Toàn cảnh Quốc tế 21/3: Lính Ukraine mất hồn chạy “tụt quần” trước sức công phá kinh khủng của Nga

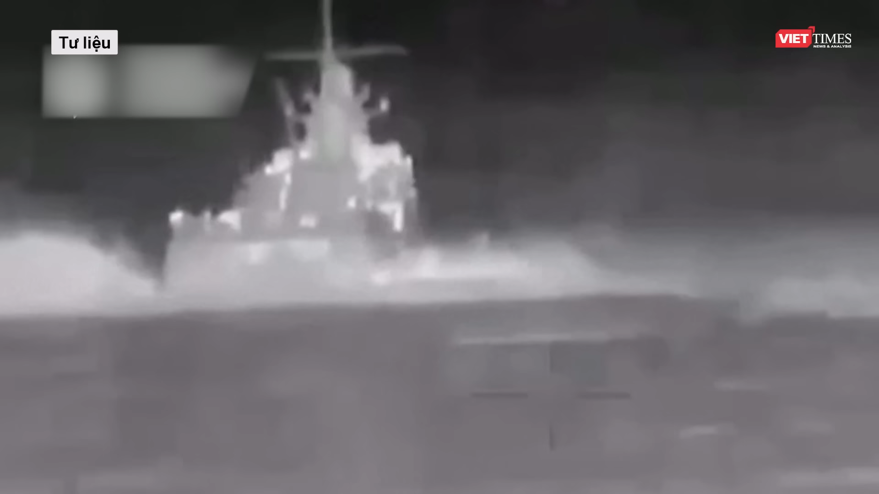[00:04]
Theo đó, Hải quân Ukraine dùng nhiều xuồng không người lái tự sát, gọi tắt là USV, tập trung tấn công tàu chiến Nga.
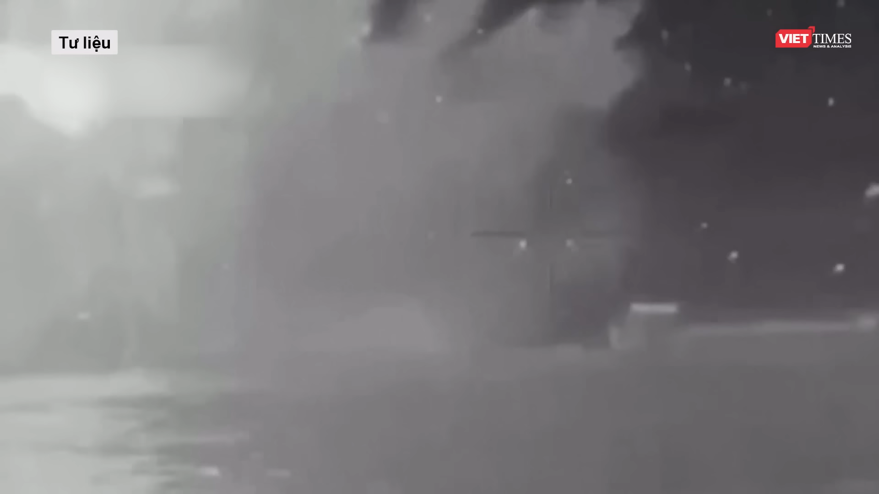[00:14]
Mặc dù đây là một chiến thuật không có quá nhiều tính sáng tạo nhưng lại tỏ ra hiệu quả trong một cuộc chiến bất đối xứng trên biển. Từ đêm ngày 31 tháng 1 đến dặn sáng ngày 1 tháng 2 năm 2023,
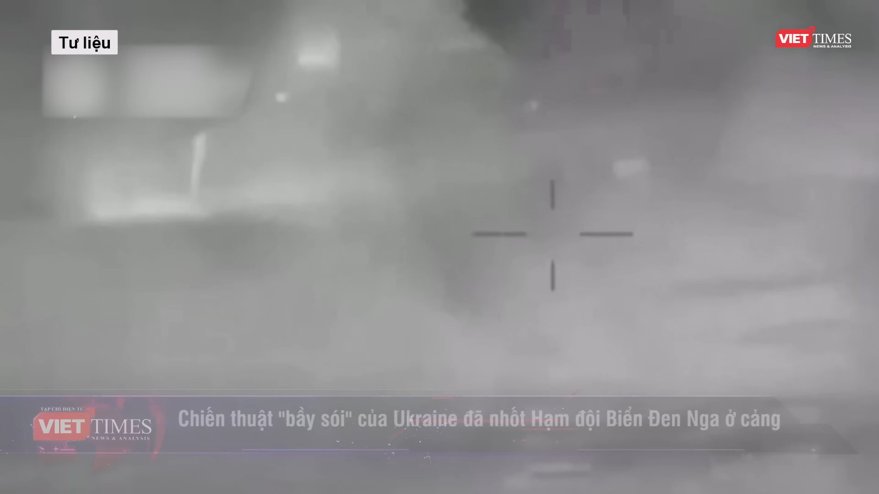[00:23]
lực lượng đặc biệt số 13 thuộc Cục Tình báo Quốc phòng Ukraine đã sử dụng 3 đến 4 xuồng không người lái loại nhỏ đánh chìm thành công Ivanovich,
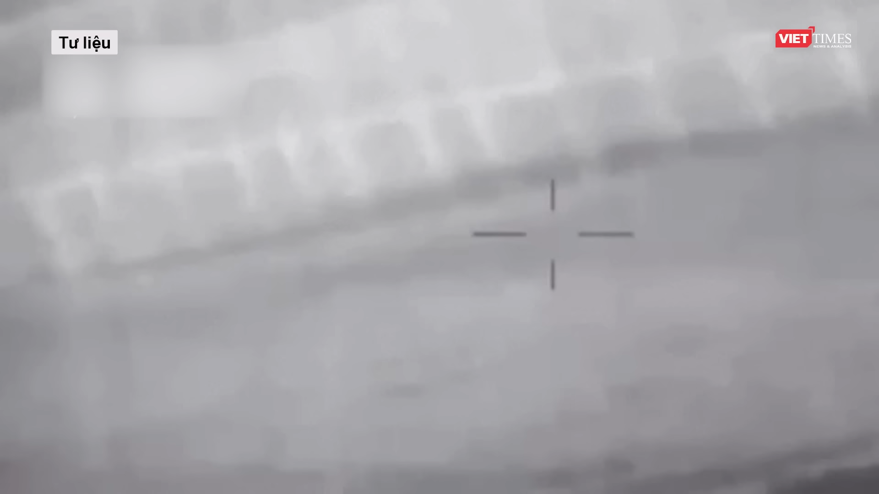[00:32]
một hộ vệ hạm tên lửa lớp Taratun thuộc hạm đội Biển Đen ở vùng biển gần hồ Donulav, phía tây bán đảo Krem. Bộ Quốc phòng Nga chưa phản hồi về vụ việc, nhưng các video hình ảnh trên mạng xã hội Nga đã chứng minh tính xác thực của vụ tấn công. Theo nhiều thông tin nước ngoài, lúc 3 giờ 42 phút ngày 1 tháng 2 năm 2023, chiếc USV đầu tiên của Hải quân Ukraine đã tấn công Ivanovich.
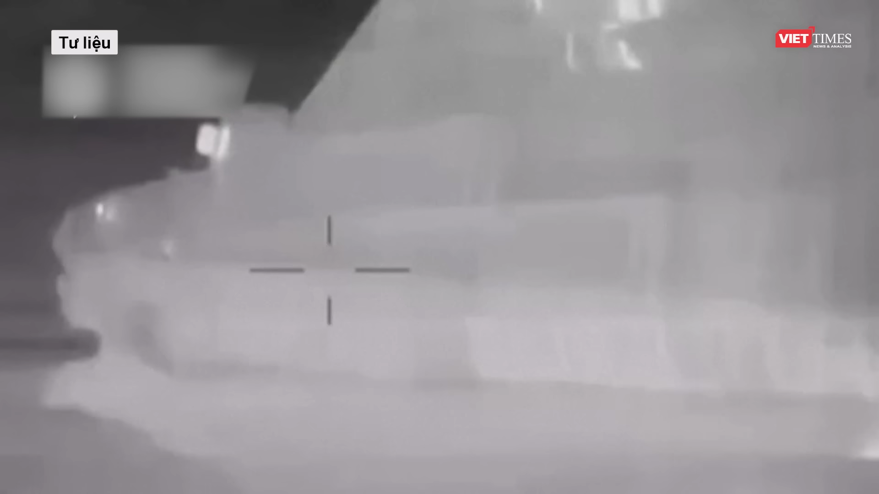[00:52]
Hai phút sau, chiếc USV thứ hai đã đánh trúng mục tiêu và cuộc tấn công thứ ba là lúc 3 giờ 47 phút, chiếc USV thứ ba đánh chìm nó.
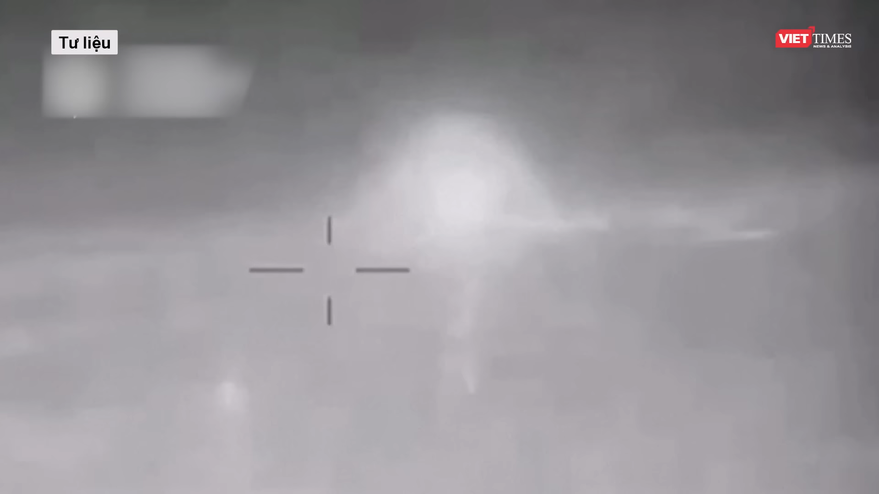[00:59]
Các thủy thủ bắt đầu sơ tán và từ bỏ nỗ lực cứu con tàu được đưa vào hoạt động năm 1989.
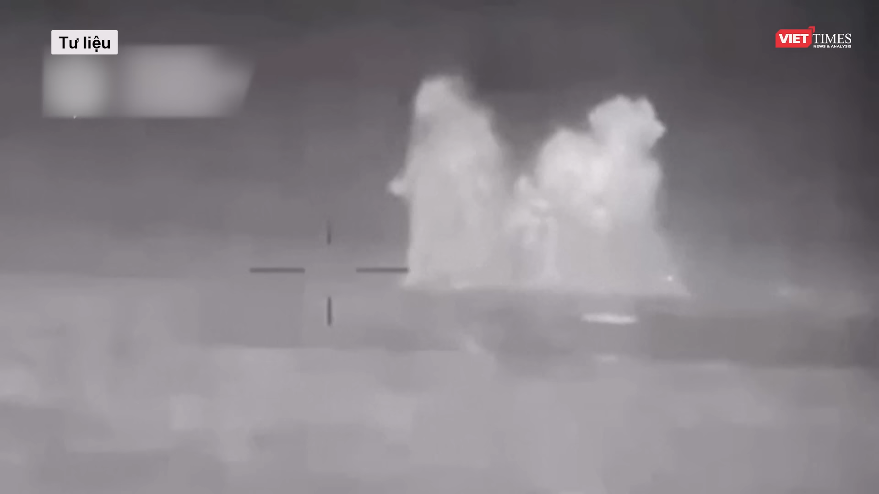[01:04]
Khoảng 50 phút sau, nó chìm xuống là nước băng giá của hộ Donulav. Đoạn video do chiếc USV thứ tư của Ukraine quay cho thấy, sau khi chìm, chỉ còn vài mét mũi tàu tên lửa lộ ra trên mặt nước.
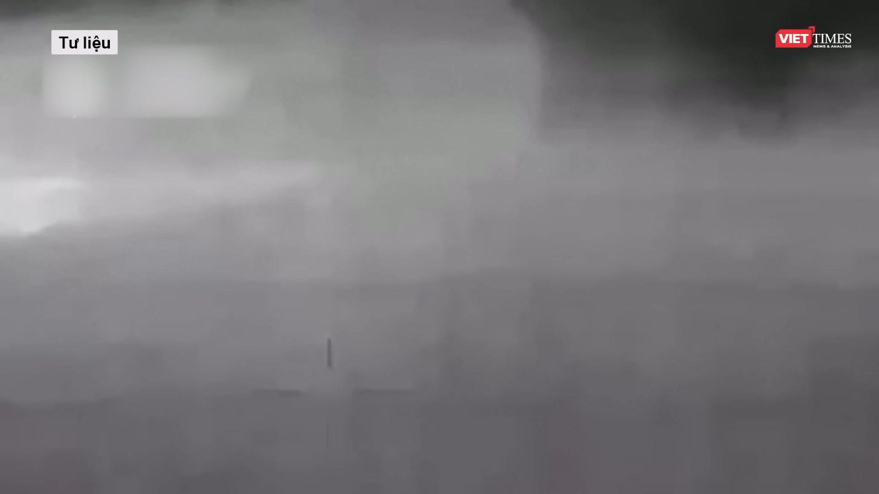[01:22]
Các video do Ukraine công bố rất đơn giản, nhưng quá trình chiến đấu thực tế còn gây cấn hơn, đặc biệt là đối với các thủy thủ trên hộ vệ hạm Ivanovich của Nga.
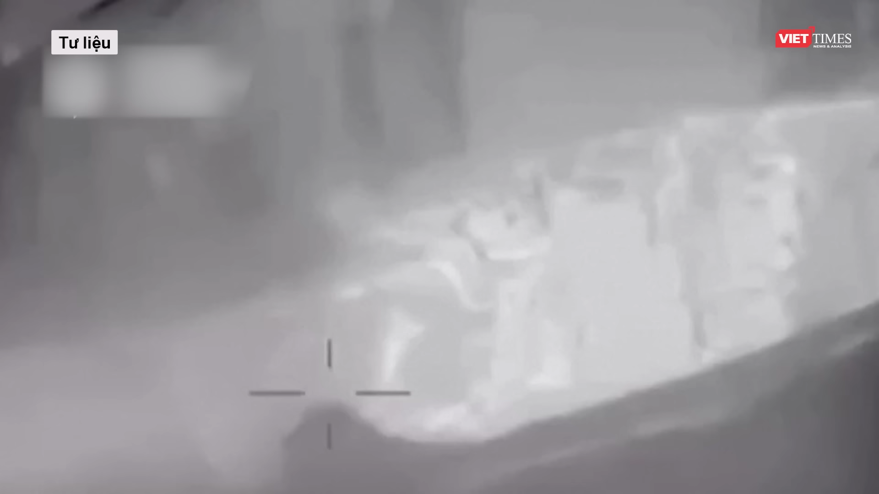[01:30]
Theo đoạn video do Cơ quan Tình báo Quốc phòng Ukraine công bố, chiến hạm Nga không bất động trong suốt trận hải chiến.
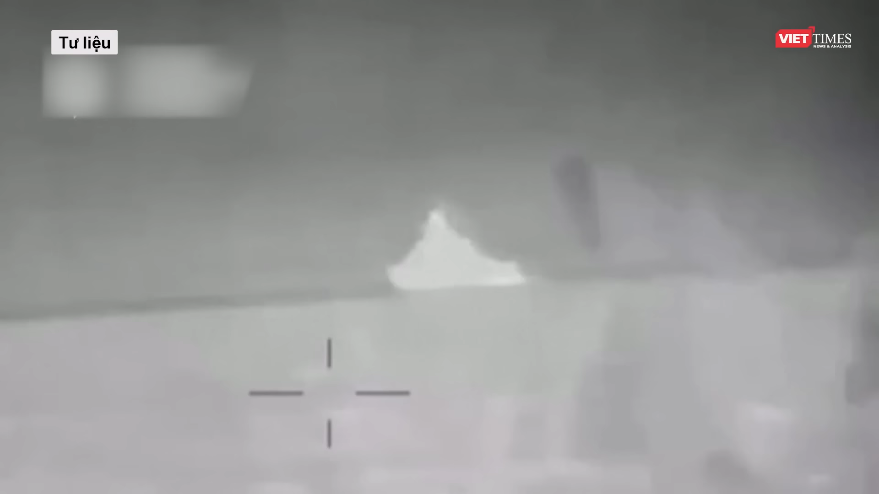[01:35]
Ngoài ra, làn khói sáng dưới hai camera chụp ảnh nhật ở đuôi tàu Ivanovich cũng cho thấy, khi phát hiện USV đang lao tới, hạm trường đã ra lệnh tăng tốc để tránh.
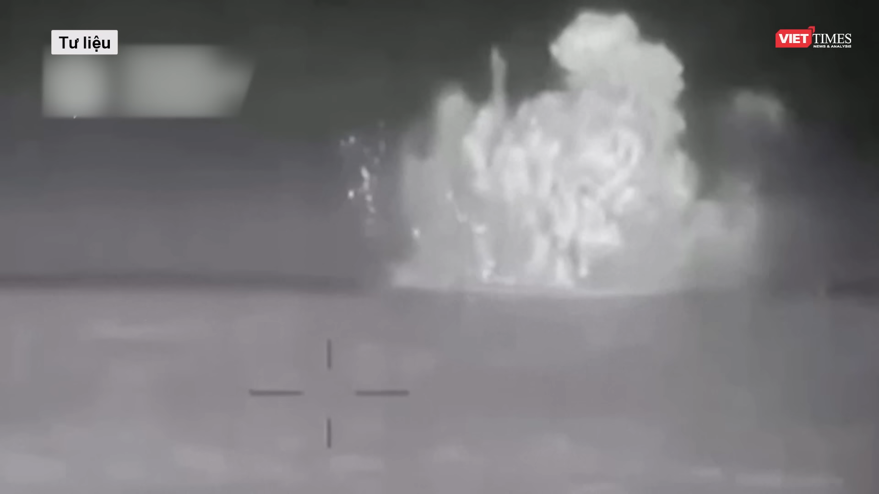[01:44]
Lúc này, nếu từ trên không nhìn xuống, trận chiến sẽ giống một đàn sói tấn công một con cửu.
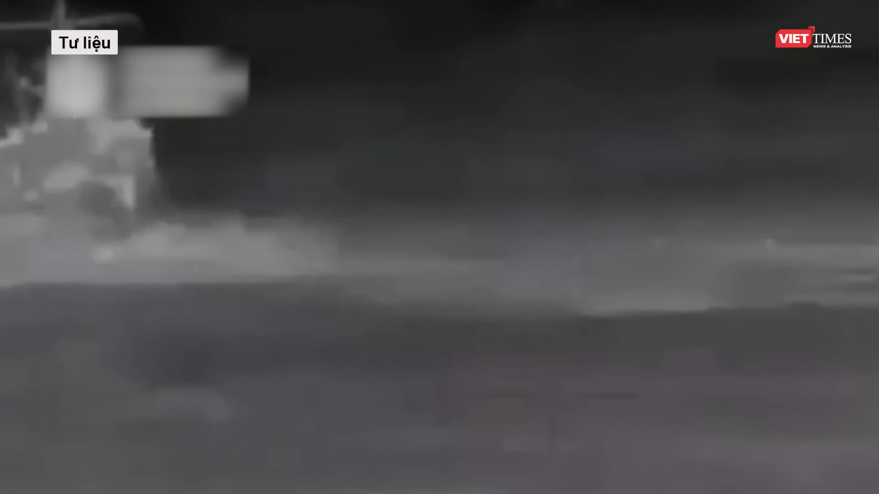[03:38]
Nếu khu trục hạm của đối phương bị trúng 1-2 tên lửa này, có thể mất sức chiến đấu.
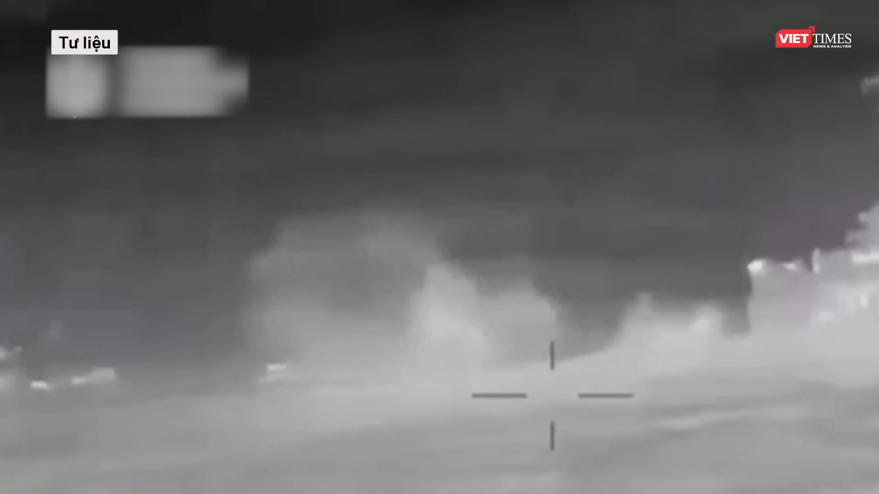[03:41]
Có lẽ chính đòn tấn công của 3 chiếc USV đã khiến 4 tên lửa đã gây ra vụ nổ thư cấp. Đoạn video cho thấy vị trí mà chiếc USV thứ 3 đâm vào tàu nằm ngay bên dưới bệ phóng tên lửa.
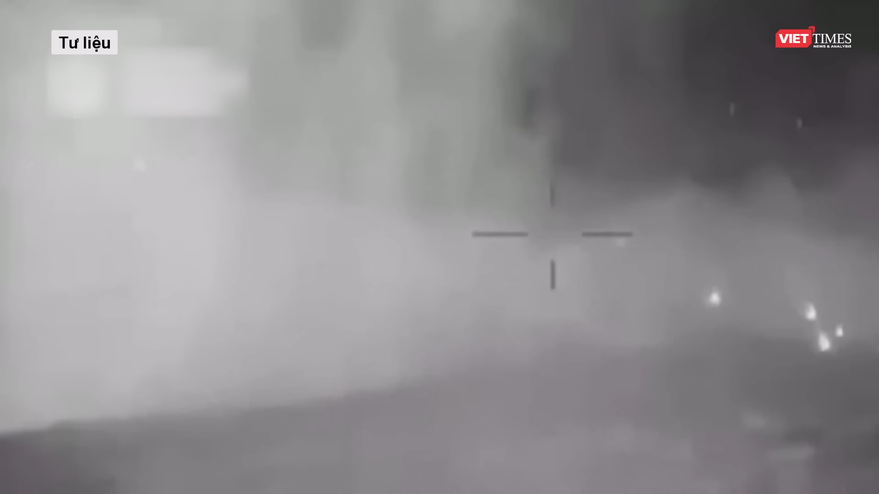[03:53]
Nếu lực nổ từ 3 chiếc USV đủ lớn, việc kích nổ tên lửa không thành vấn đề.
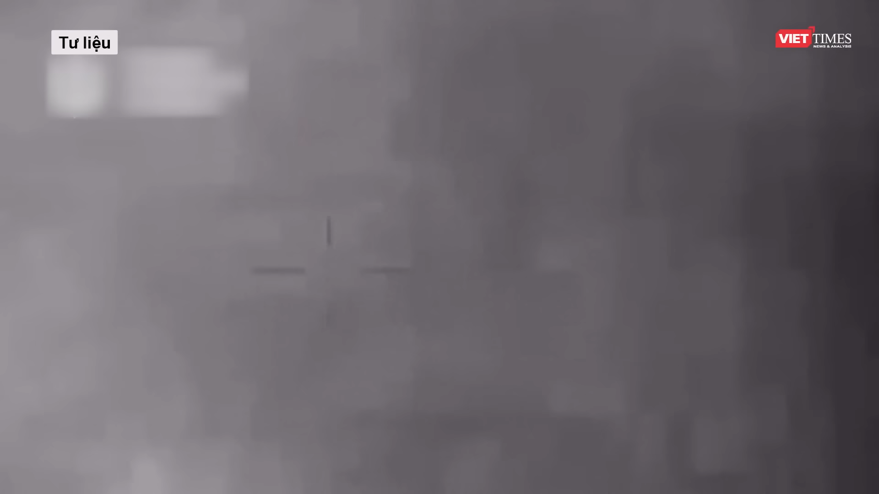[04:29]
nhưng tên lửa chống hạm và ruồng không người lái đã gây ra tổn thất nặng nề cho hạm đội biển đen. Tàu tuần dương chủ lực Moskova đã phải trả giá ngay đợt đầu tiên. Trong năm 2023,
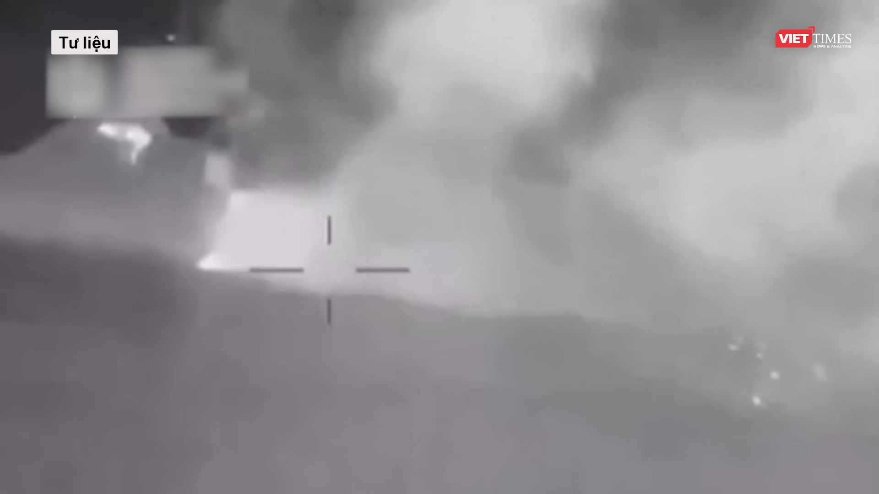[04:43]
nhiều chiến hạm khác của hạm đội biển đen liên tục bị USV của Ukraine đánh chìm hoặc trọng thương. Ví dụ,
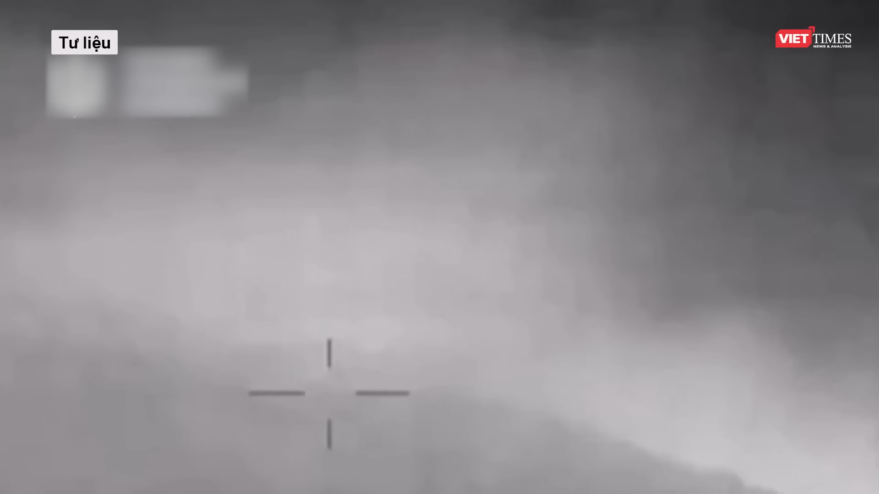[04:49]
tàu đầu bộ Osh mới về từ Syri và tàu ngầm lớp Kilo Rostov-Ondon đang sửa chữa tại cảng Sevast-Zobol đã bị tên lửa hành trình Ukraine đánh chìm.
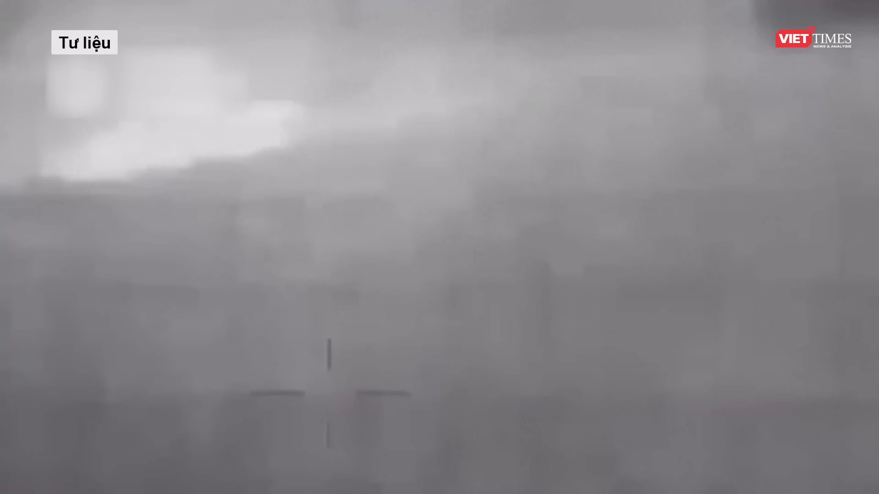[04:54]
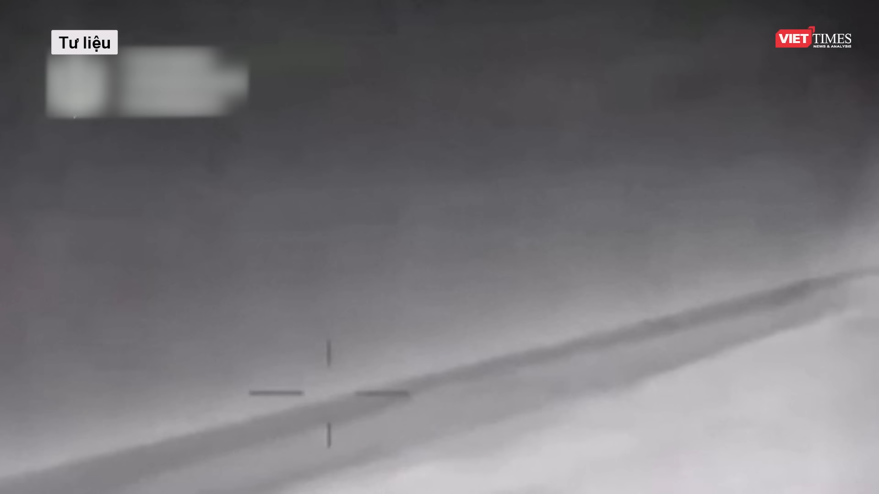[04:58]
Tàu đầu bộ Chinzen-Gash khi đang dỡ hàng tại cảng cũng bị đánh chìm. Vụ đánh chìm Ivanovich và mới đây nhất là tàu tuần Chasher-Gash-Kotov mới hạ thủy của Nga,
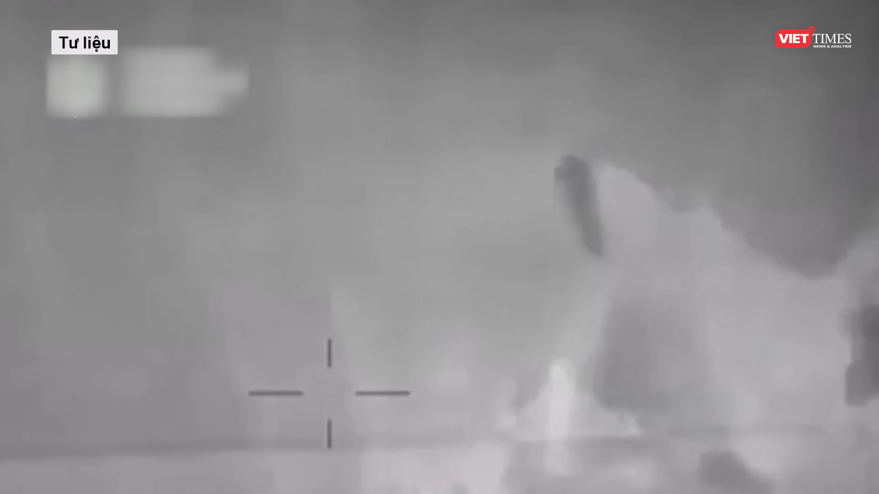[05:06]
mặc dù chỉ là những trận hải chiến nhỏ nhưng chúng có ý nghĩa vô cùng sâu sắc.